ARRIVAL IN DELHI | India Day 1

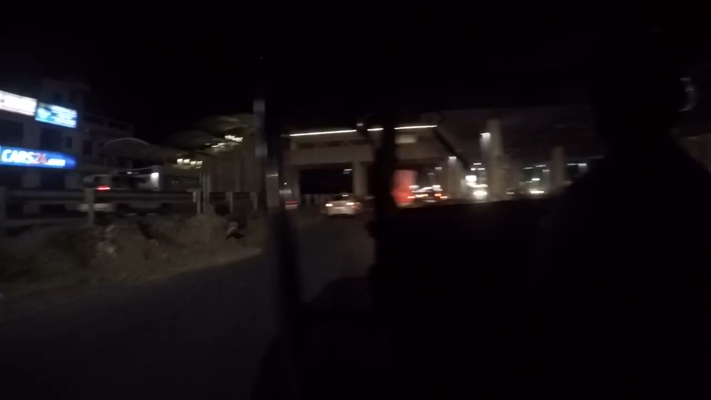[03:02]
We've just made it to Cyber City, which is where we plan to go, because there's a few bars here. We mess around by the tuk-tuk guy.